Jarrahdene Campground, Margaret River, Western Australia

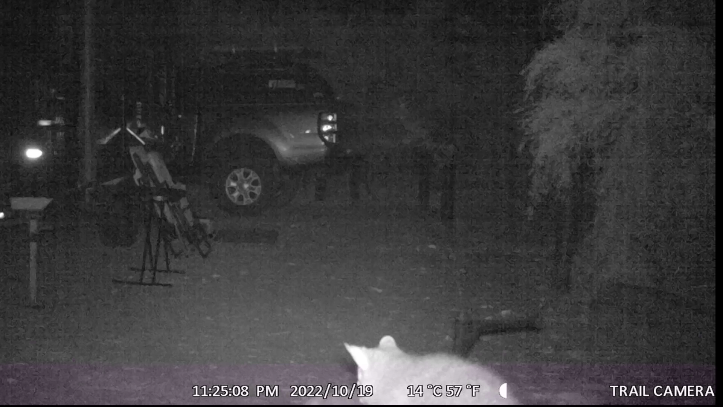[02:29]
we found a couple of little guys who came to visit while we were in bed.